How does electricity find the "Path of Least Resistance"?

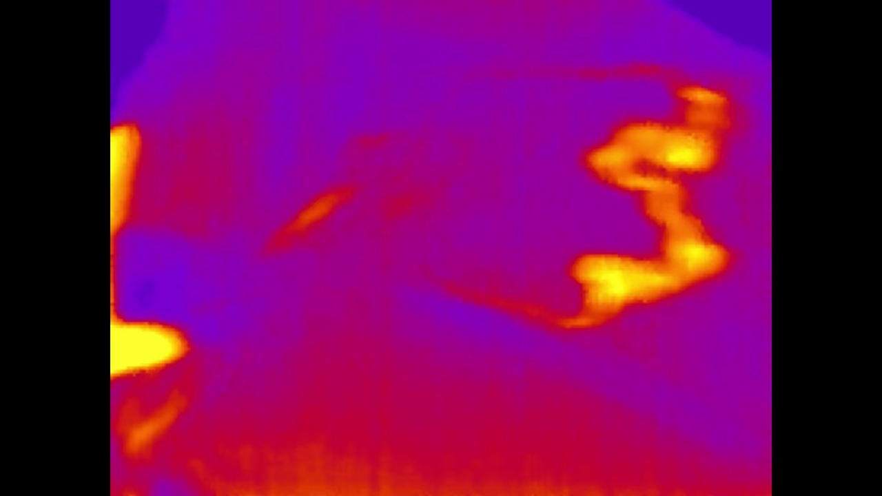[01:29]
The electric current dissipates its energy as heat inside of the foil maze.
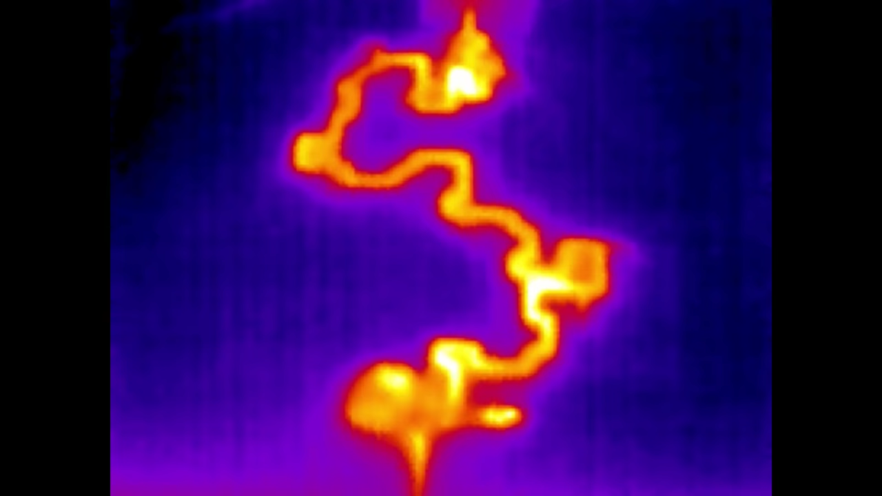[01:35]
And the black spray paint makes an excellent high emissivity surface so we can see the infrared radiation on camera.
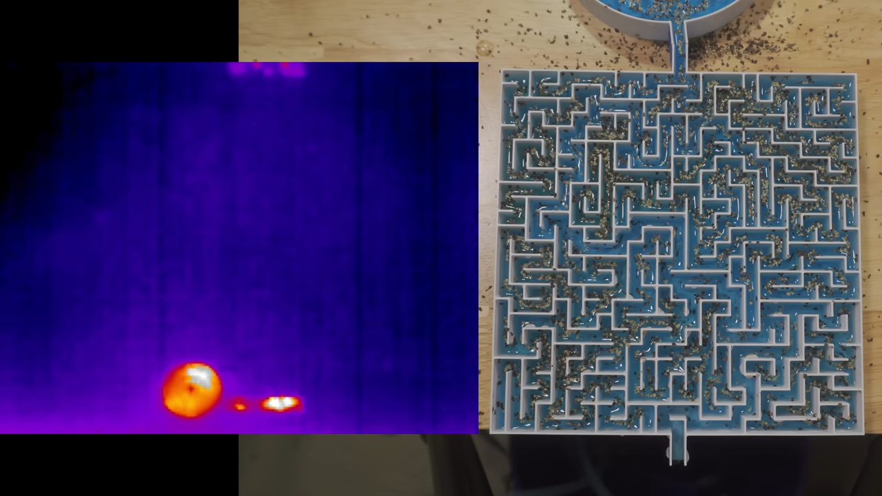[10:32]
We'll have electric current that is tracing exactly one path through this maze, and all of the surrounding regions will end up being these flat mesas, depending on where they connect to the river. And just like with the water model, this doesn't happen instantly. Although the water model took many seconds in order to find its steady state flow condition, the electrons in this circuit are doing the exact same thing.
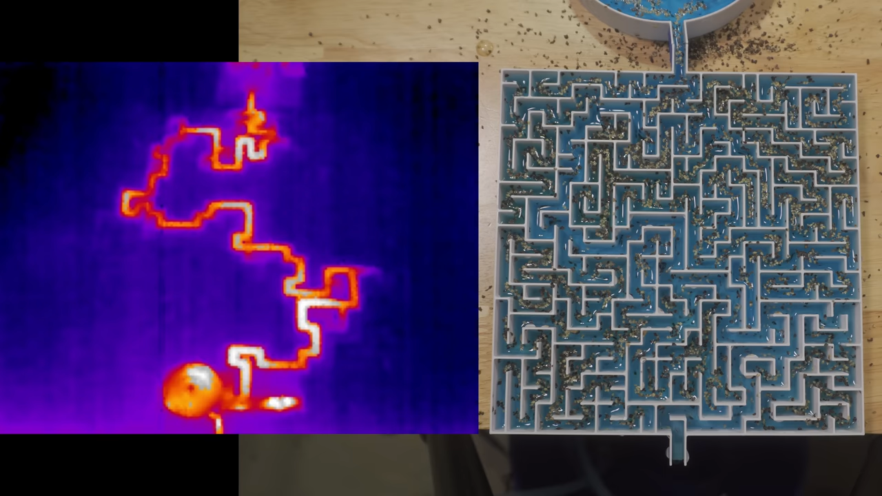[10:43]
It's just a whole lot faster. They spend a solid few nanoseconds sloshing around,
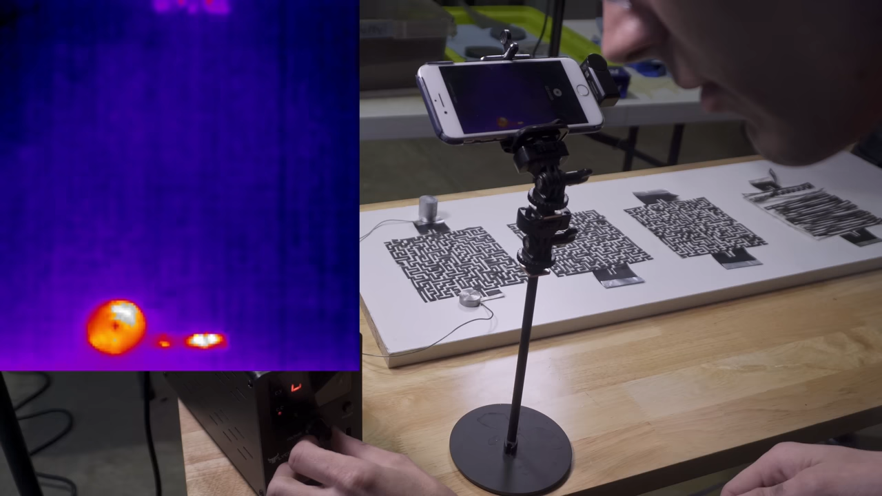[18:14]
despite the fact that the number of electrons on both ends of the wire is almost the same. That is instantaneous.
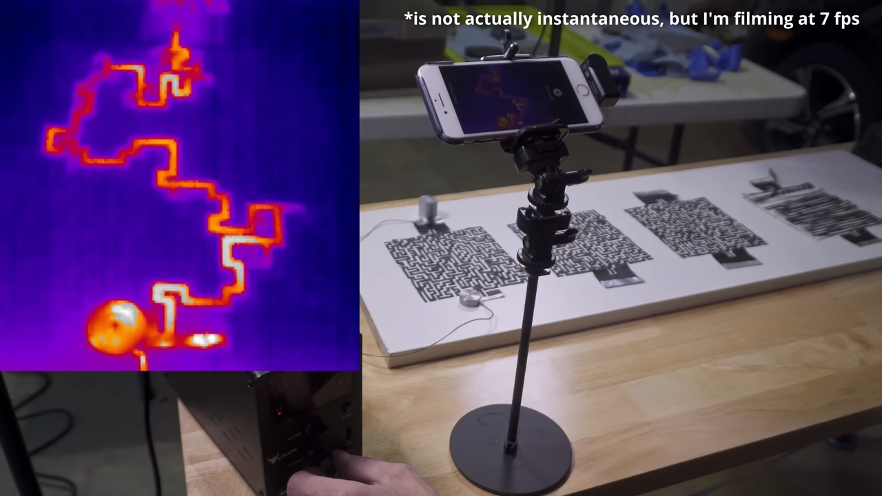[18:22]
Oh my god, that's cool. Electricity would not work without electrons, charged particles, traveling long distances through electric conductors.
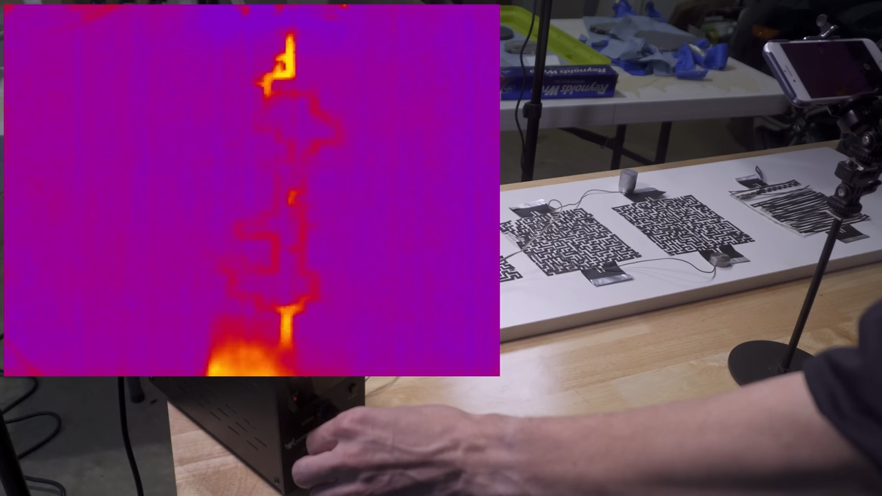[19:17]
Both paths. Yeah. Oh, that's neat. They're even the same, the same temperature.
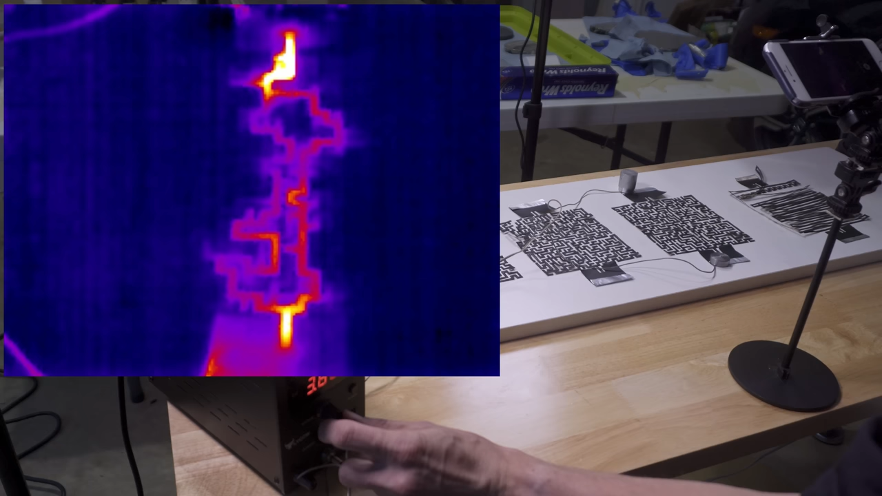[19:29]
If we throw some electrons through the first maze, they take both paths about equally, heating up the foil and giving us this awesome thermal view. One of these paths is probably slightly more conductive than the other, but the electrons basically proportion themselves in half.
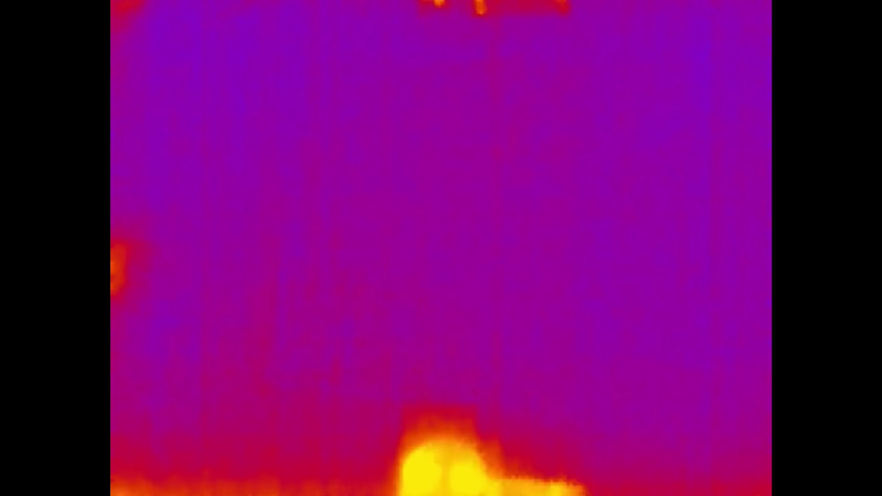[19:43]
If we throw a bunch of electrons into the start of the second maze, we see that they do not equally proportion themselves along the two paths.
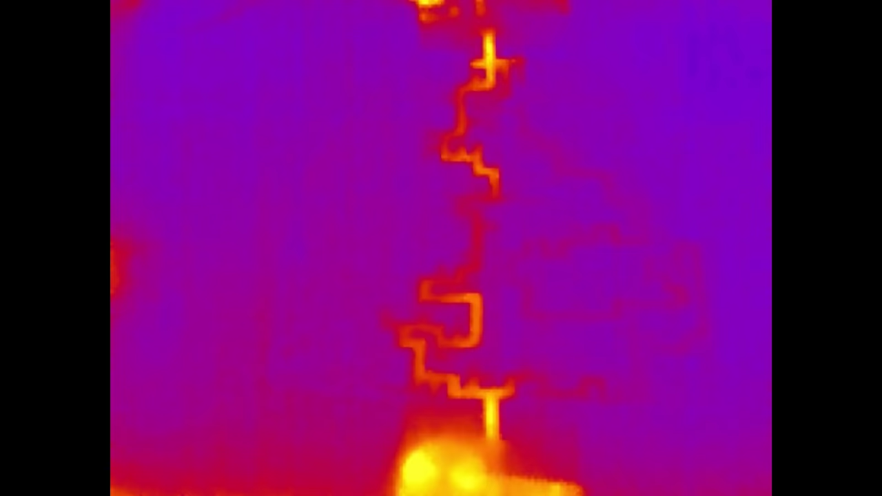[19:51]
There is just a little bit of it that's taking the other path, but most of it is taking the shortest path,
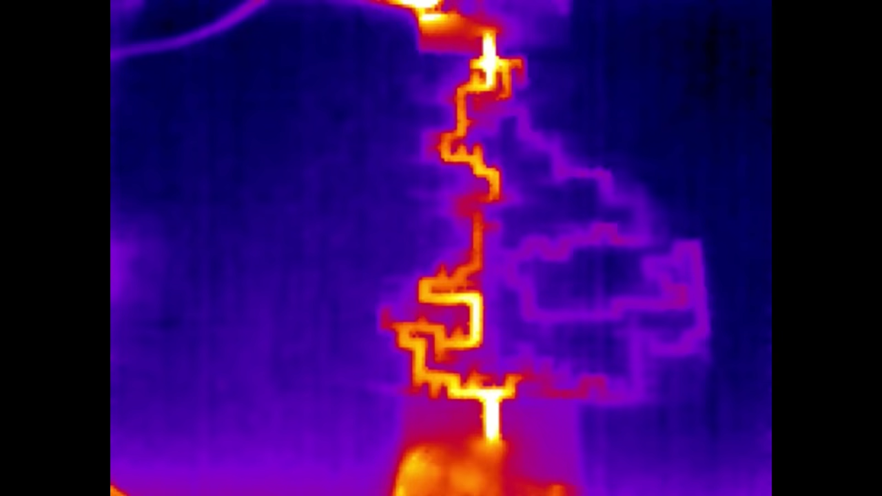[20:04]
and none of it is going out here.
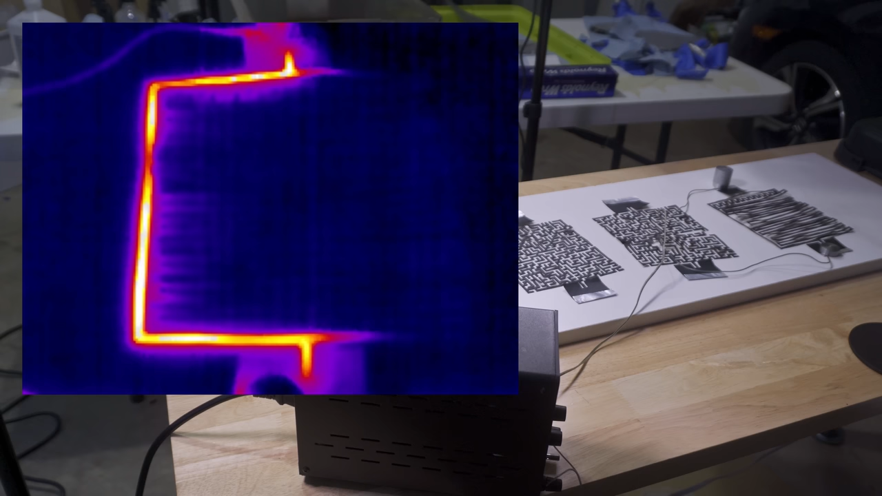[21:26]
Okay, the other path is officially too long. That's hysterical.
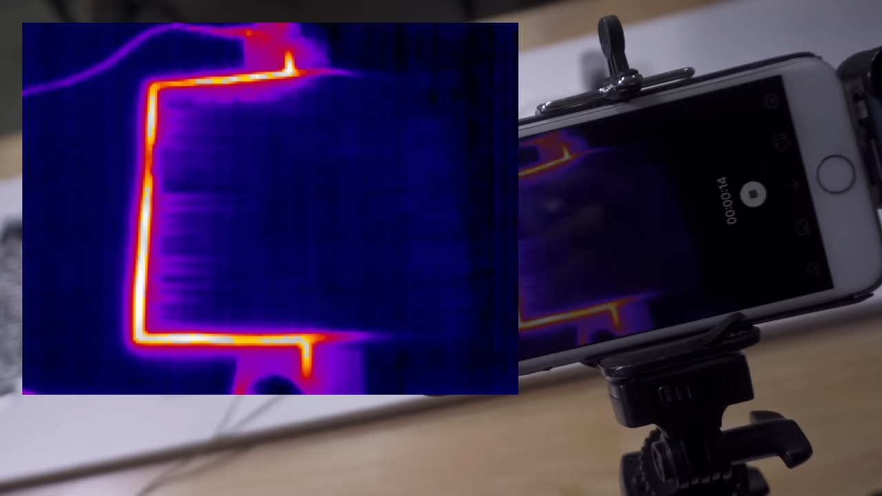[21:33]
That's just like, like all one. I want to be clear that some current is still taking this long route,
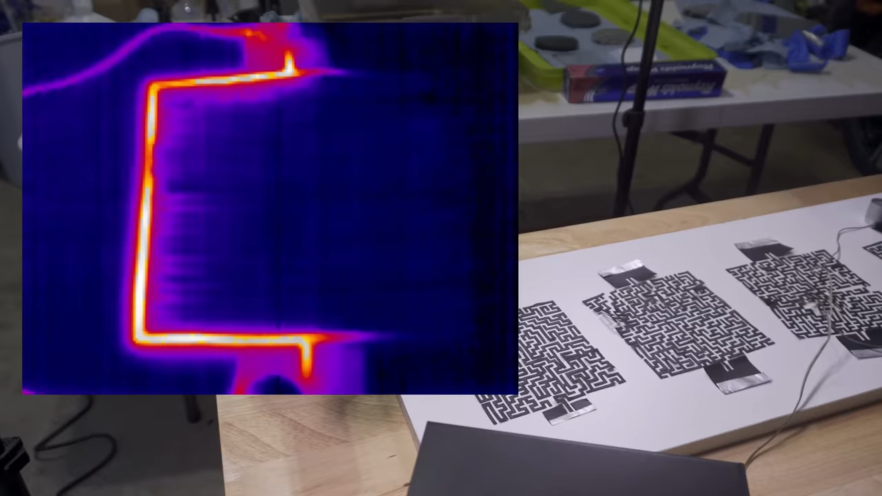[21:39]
but it's not very much, and it really doesn't show up in the thermal camera. But while I was filming this, I had the urge to cut the line and watch what happened.
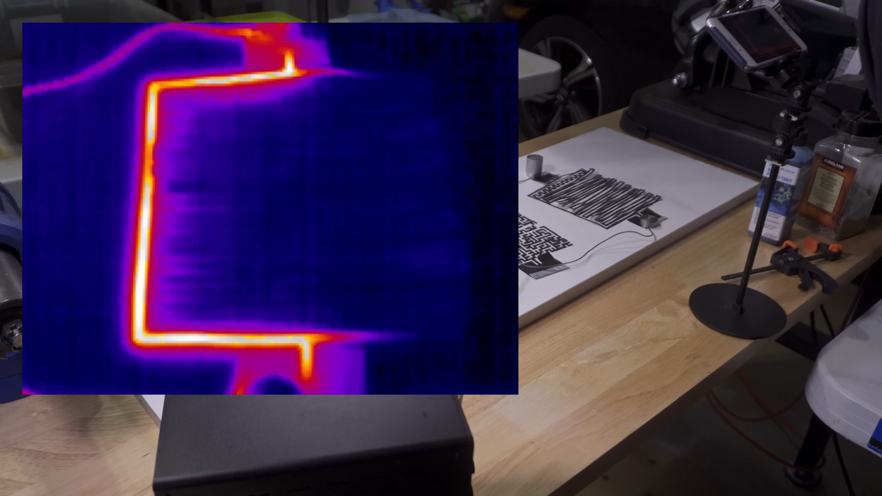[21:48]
I'm really tempted to cut that with a pair of scissors right now.